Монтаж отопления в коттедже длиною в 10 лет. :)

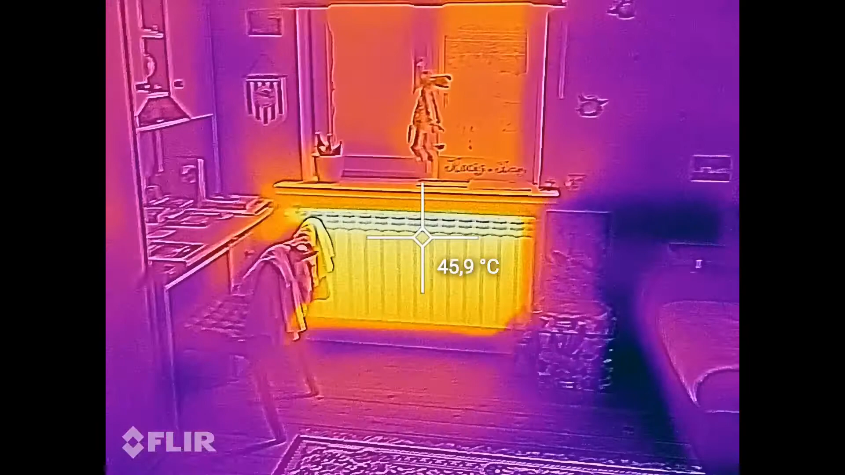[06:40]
On screen: spot 45.9°C
ну все работает так что бы ему не работает то господи
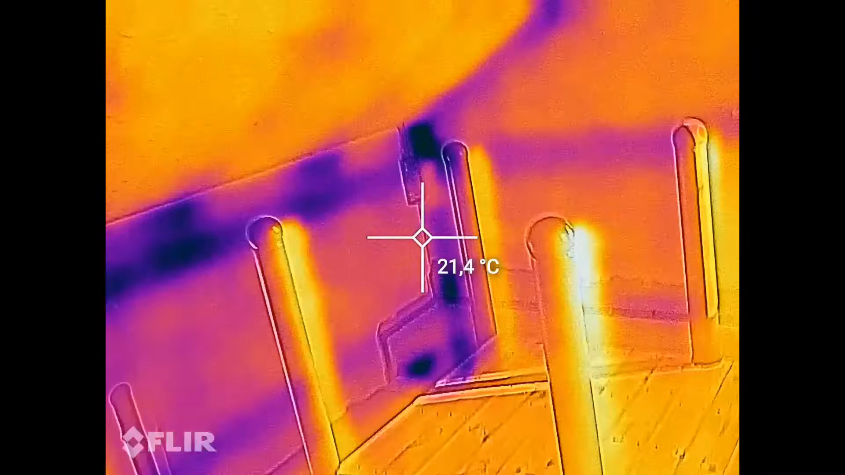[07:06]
On screen: spot 21.4°C
так ну а так как за все это время уже как бы забыто где какие контуры теплого
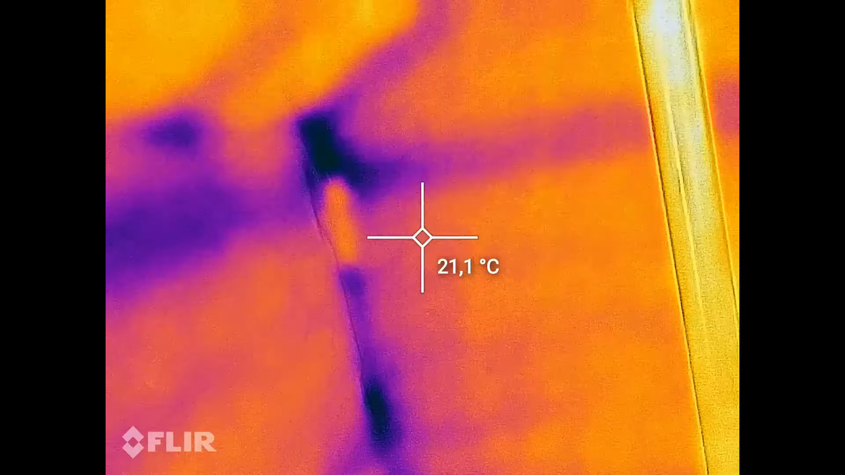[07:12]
On screen: spot 21.1°C
пола идут когда это все заполню раз воздушу
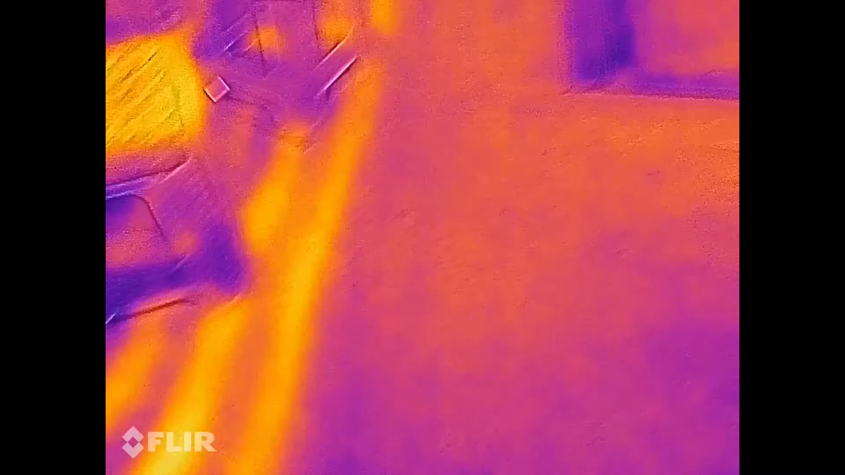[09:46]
выясняем где у нас какой контур полосочки трубочки
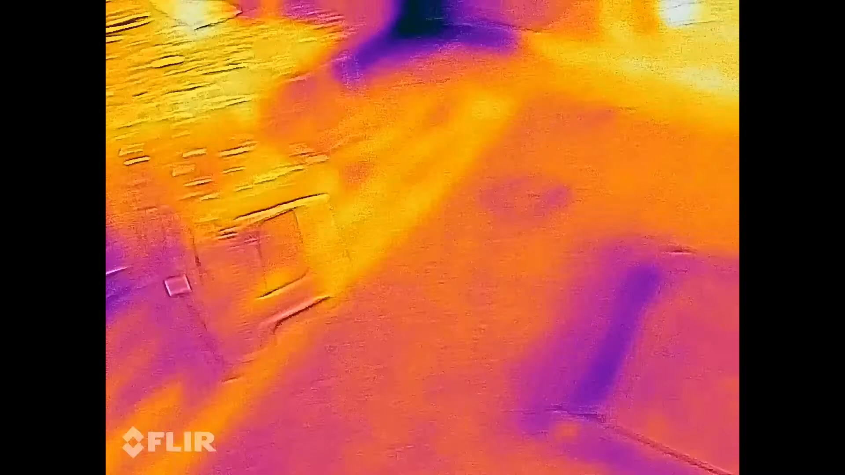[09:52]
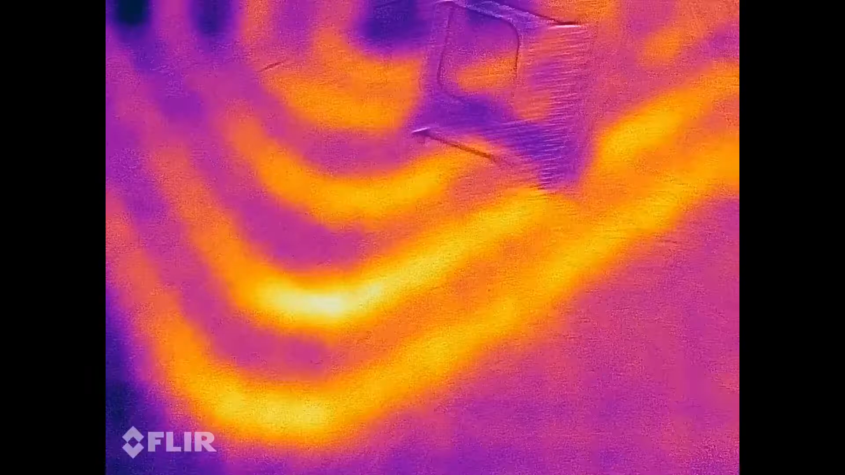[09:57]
так так как проект безвозвратно потерян
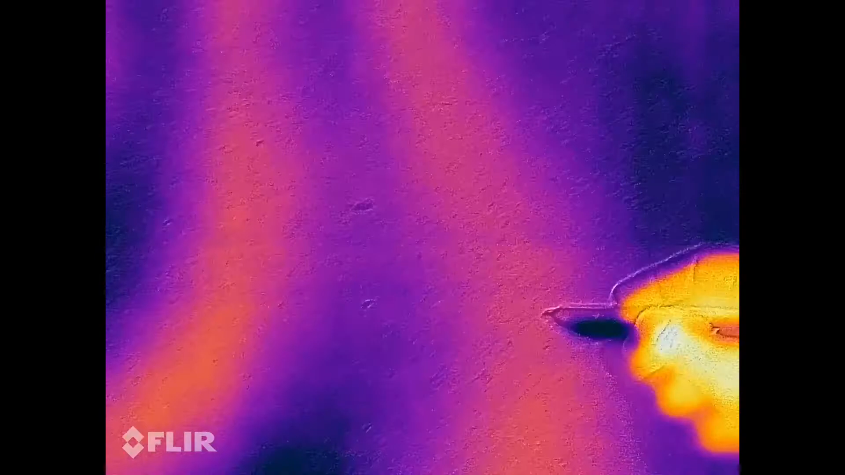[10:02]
будем помечать здесь в общем понятно что до самых ступенек я моя рука сейчас я подальше стану
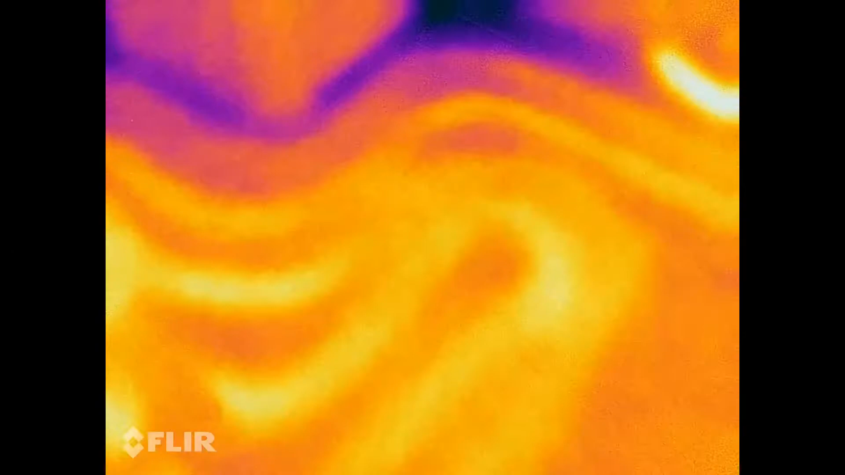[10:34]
да да отступал вот вот под холодильником я отступил
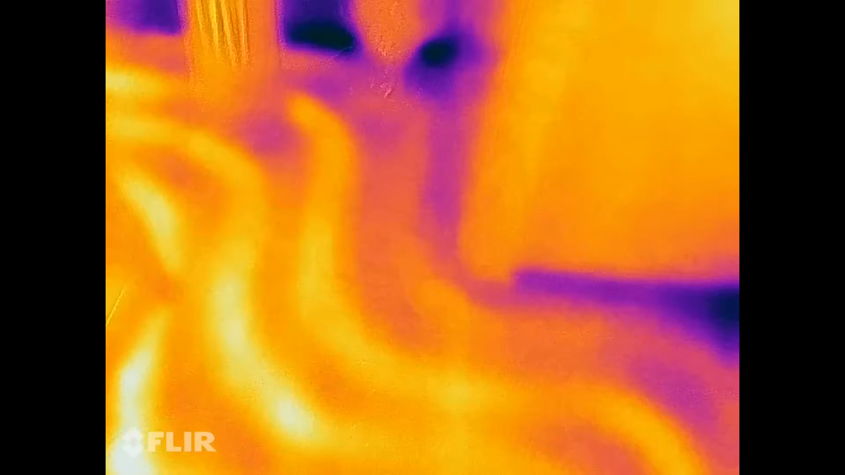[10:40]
ну это ты мне сказал потому что я вряд ли бы блин сам бы откуда я знал где холодильник
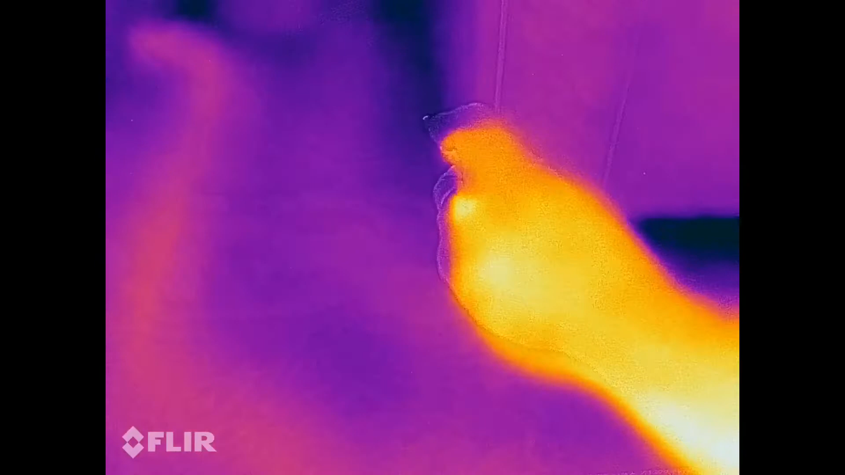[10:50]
а ну понятно да вот как раз по краю получается холодильника вот здесь вот он получается мы отступали а то есть уже даже через гинолеум чуть виднеется да
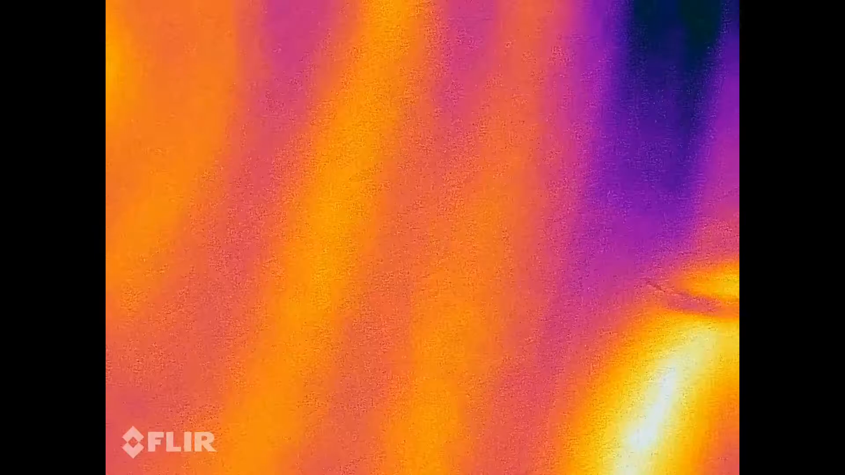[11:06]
ну видишь трубы уже видит и вот здесь эти две трубы здесь у нас транзит
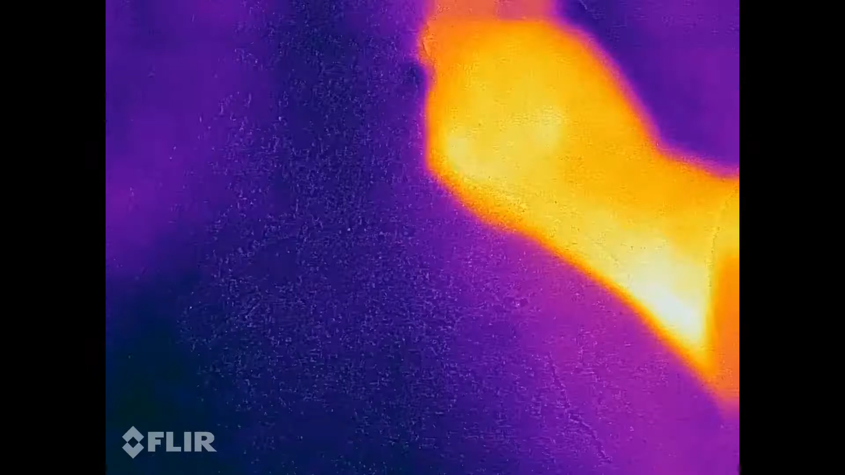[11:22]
ну да мы потом на бумагу перенесем просто уже будем знать